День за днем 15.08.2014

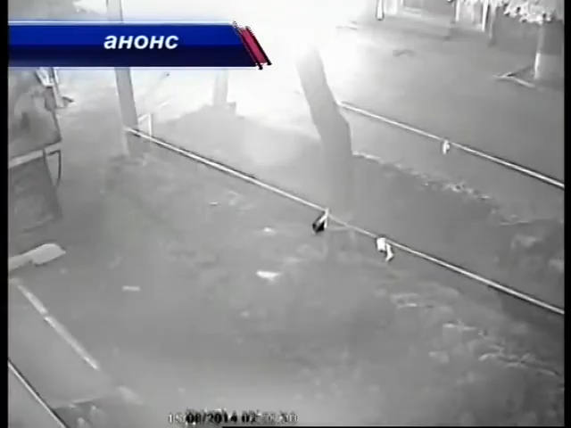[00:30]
В Кірвограді вночі палала кав'ярня, власне, каже, це підпал.
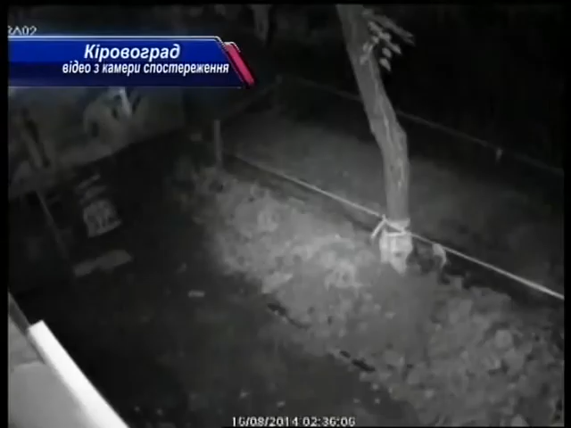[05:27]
На відео з камер спостереження магазину, що неподалік кафе, видно, як двоє людей кидають щось в сторону кав'ярні і тікають.